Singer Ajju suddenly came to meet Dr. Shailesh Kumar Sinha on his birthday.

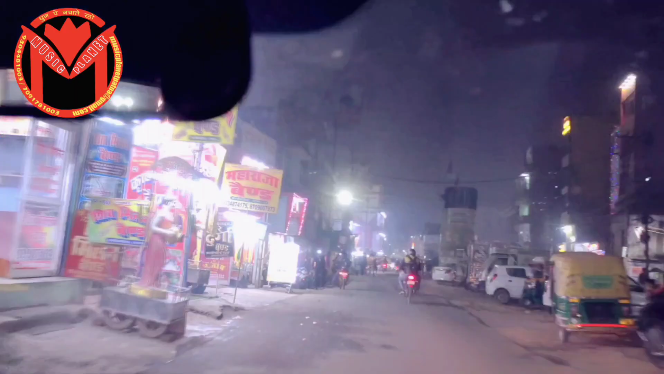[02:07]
रास्ता खाली है, तो जल्दी पहुँच जाता है इंसान, और एक्साइटमेंट मेरा भी थोड़ा बढ़ गया है,